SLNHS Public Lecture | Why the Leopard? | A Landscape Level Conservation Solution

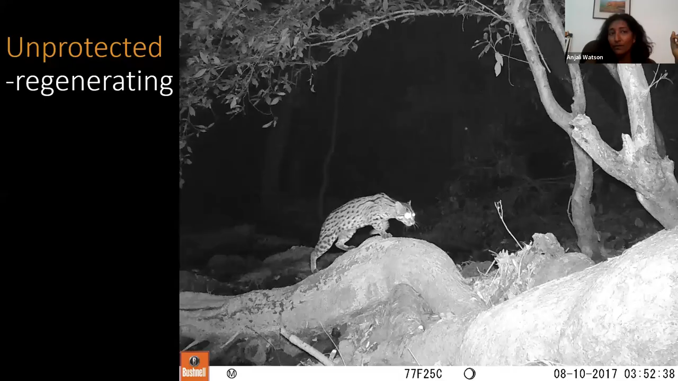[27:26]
And these, like I said, are undetected regenerating forests. It's not only leopards that are there, we've got all the other slew of cats as well that Sri Lanka has.
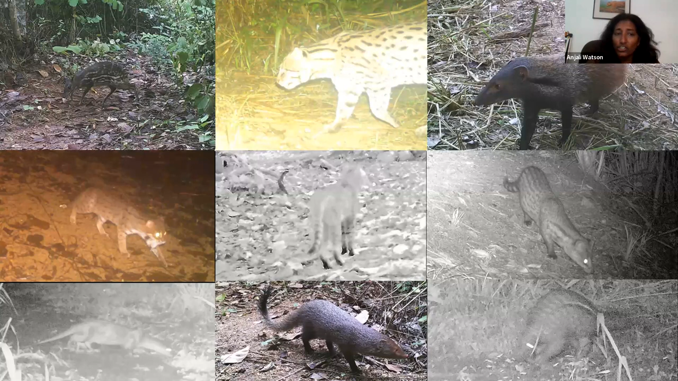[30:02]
Once again, it's not just the leopard, we found this whole slew of mammal species here, all of our cats, small mammals, you know, the whole suite of biodiversity here, and also the elephant in this particular area.